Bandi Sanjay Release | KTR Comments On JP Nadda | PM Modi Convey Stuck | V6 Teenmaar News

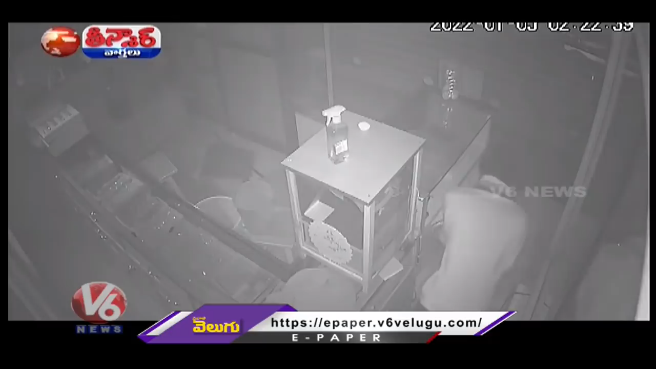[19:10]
ఈగిటు చూడుండ్రి, తిరుపతిలా బంగారం కుద్వదుక్నం షట్టర్ ను గ్యాస్ కట్టర్ తో కటింగ్ చేసి లోపలికి జొర్రిండు. చేతికి ఏ దొరికితే అది శివతాన కుప్ప పెట్టిండు.
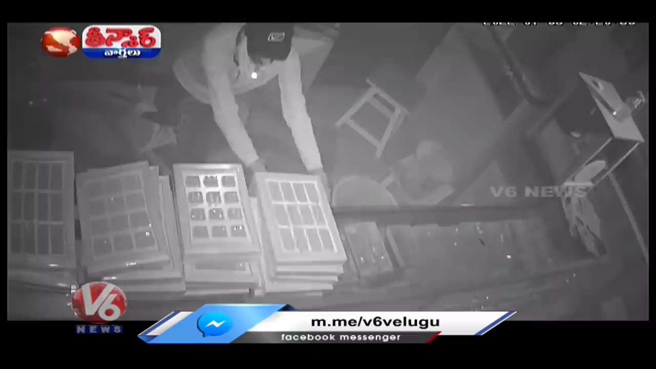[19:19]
అన్ని పట్టుకొని అవతల పడ్డాడు. బాగానే పోయిందట.